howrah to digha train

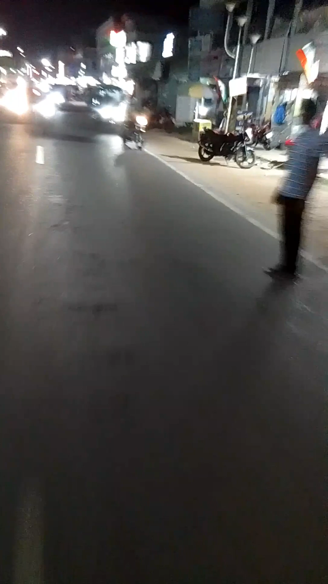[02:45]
যাই হোক, টোটো করে আমরা যাচ্ছি ওল্ড দীঘা।
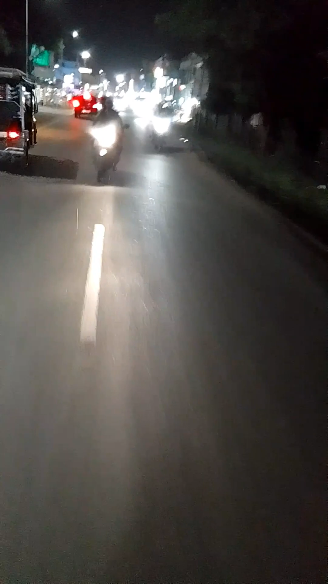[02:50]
বৃষ্টি পড়ছে হালকা হালকা, বৃষ্টি পড়লেই বা কি, ঘুরতে এসি যখন ভিজতে তো হবেই। যাই হোক, ওল্ড দীঘায় আমরা পৌঁছে গেলাম।